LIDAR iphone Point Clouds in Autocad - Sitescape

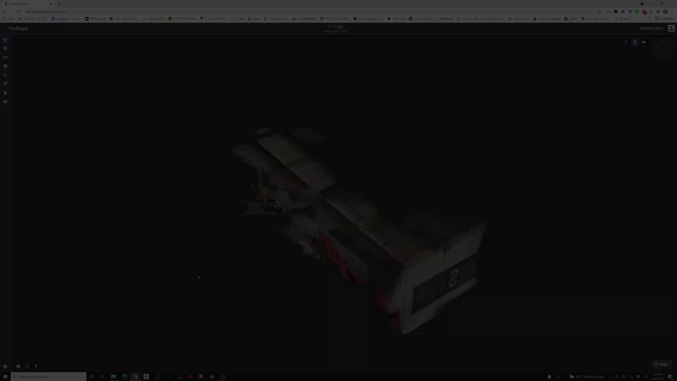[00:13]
Sitescape now has an app where it allows you to organize your files and
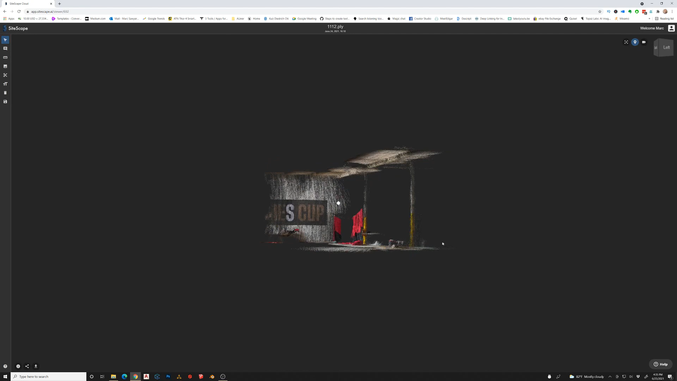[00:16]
this is one of the files that I scanned with my iPhone.
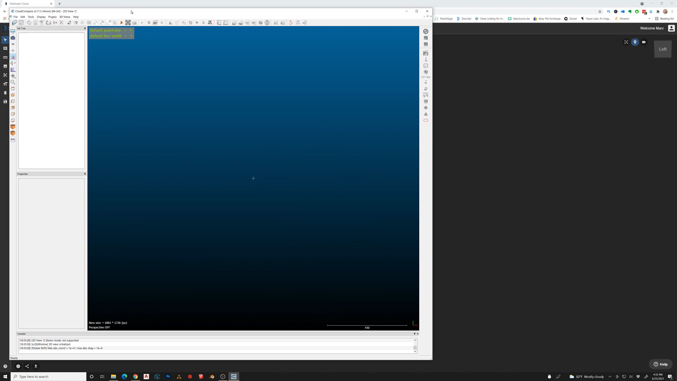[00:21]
And to compile all these I'm going to actually bring all the scanned files that have been exported as a PLY file into Cloud Compare and just open all those at the same time.
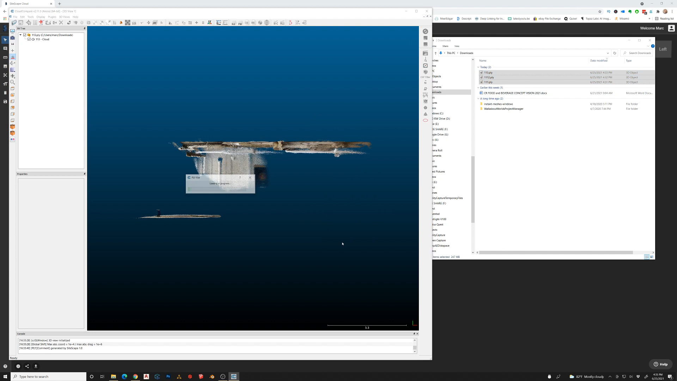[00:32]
Now that they come in they're going to be
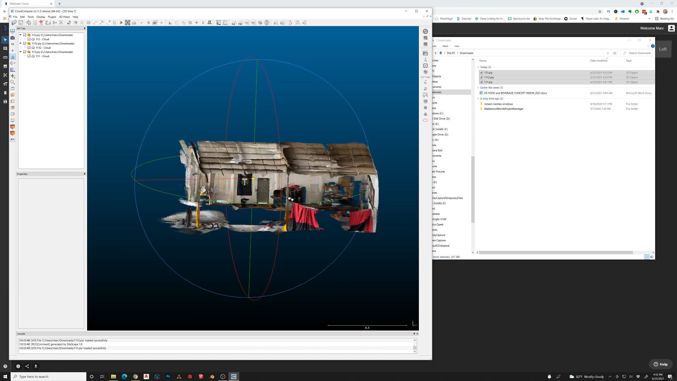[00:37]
kind of they fall right in the same place.
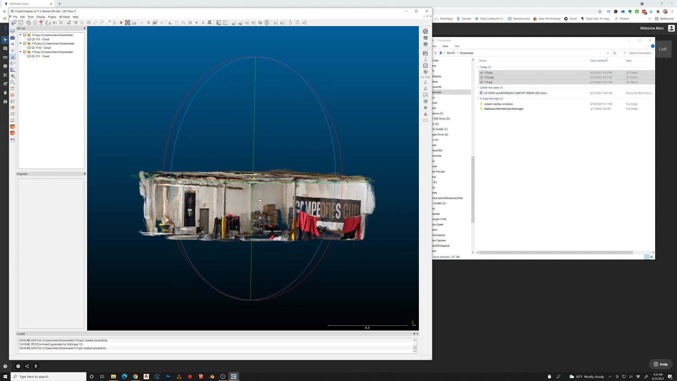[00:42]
The way to make sure that this happens is that you don't close the app while you're actually saving your scans and you don't move around while you're saving your scans.
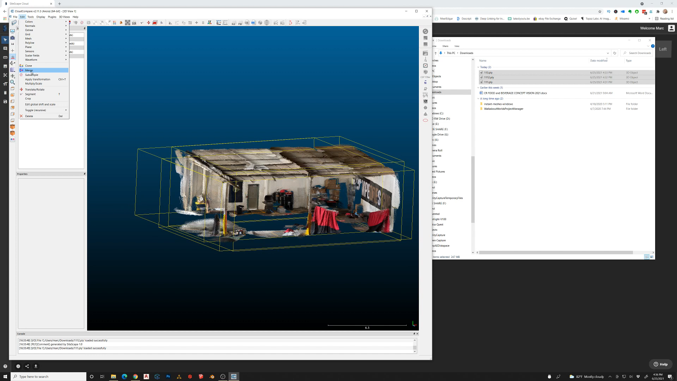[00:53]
So you scan once once you're done with that scan go ahead and save it keep the app open and start scanning again for the second time.
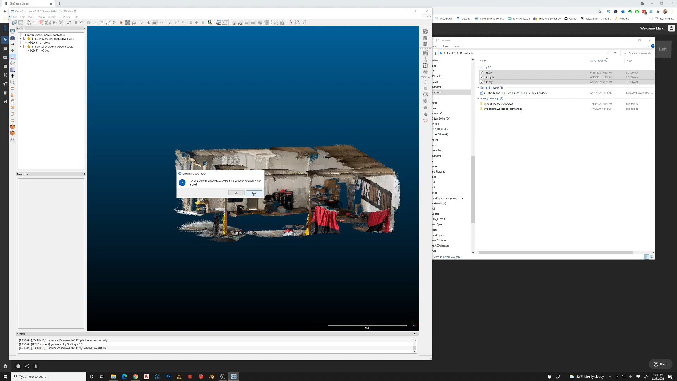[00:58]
So we'll select all the files will merge them down into one point cloud such as this.
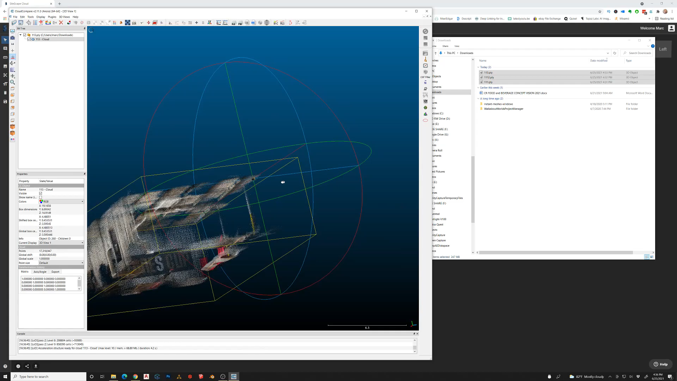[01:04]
And once you have that point cloud
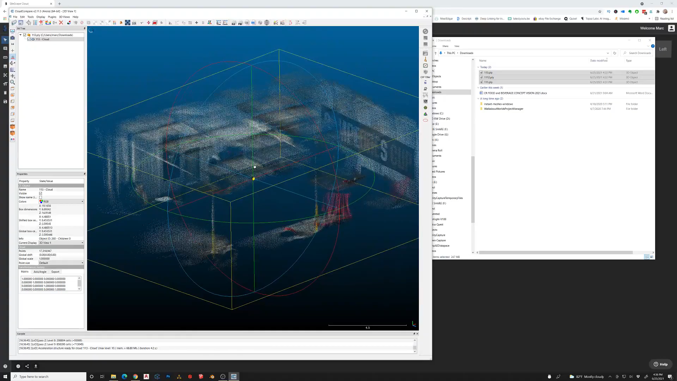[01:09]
created you can pan around look at it however you want to. Now we're going to go to file and save.
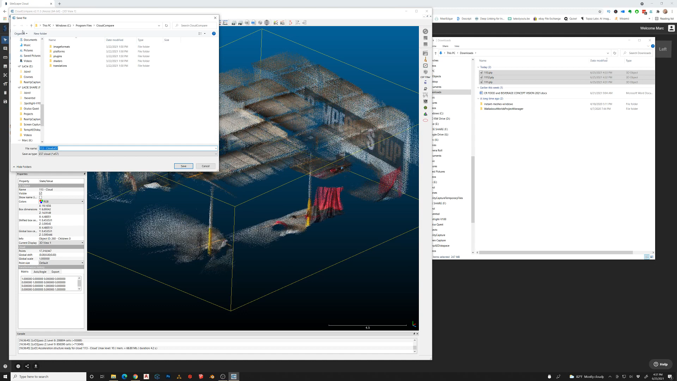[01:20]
We're actually going to save this out as an E57 file.
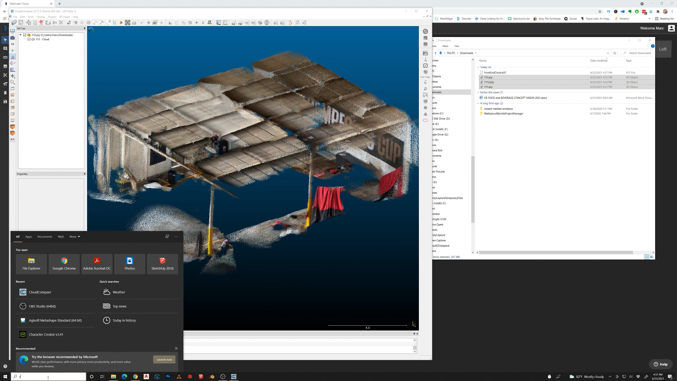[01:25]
I'm just going to keep it open actually. I'm going to open up Autodesk Recap.